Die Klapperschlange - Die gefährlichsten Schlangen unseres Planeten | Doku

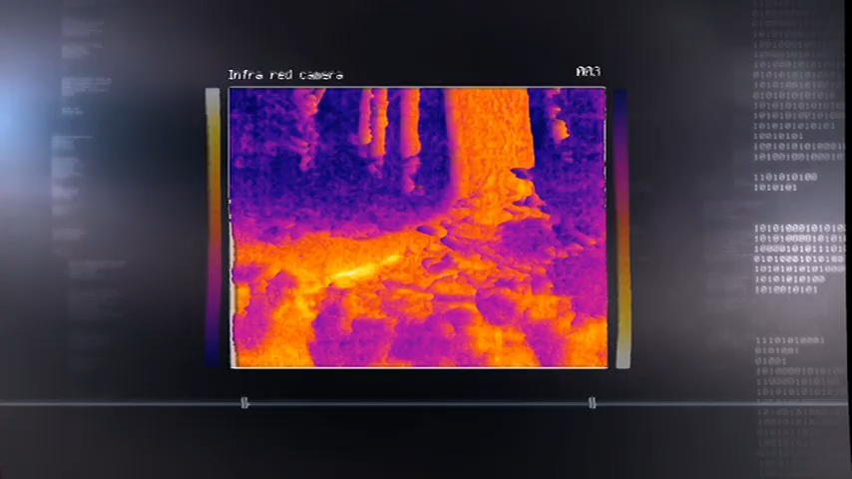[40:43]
Die Maus ist deutlich zu erkennen.
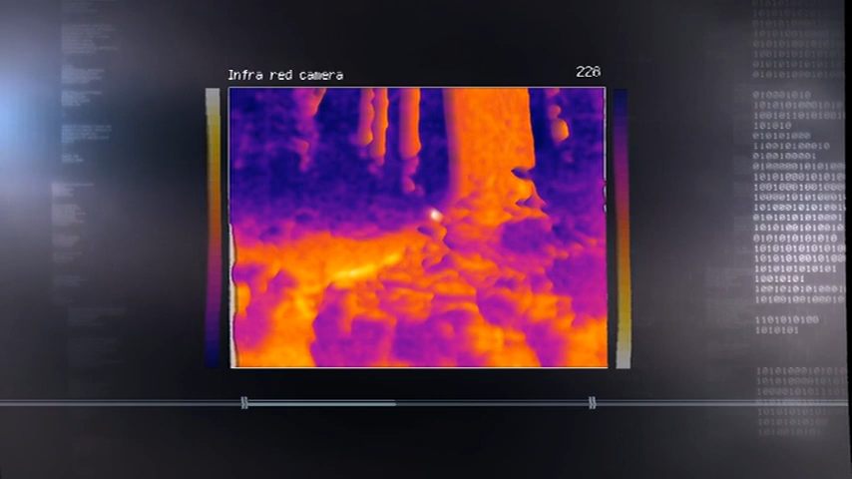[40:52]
Das zweite Bild zeigt, was die Thermosensoren der Schlange wahrnehmen. Doch selbst wenn das Bild im Gehirn verarbeitet wurde, ist die Maus nur als Fleck zu erkennen und auch das nur aus kurzer Distanz.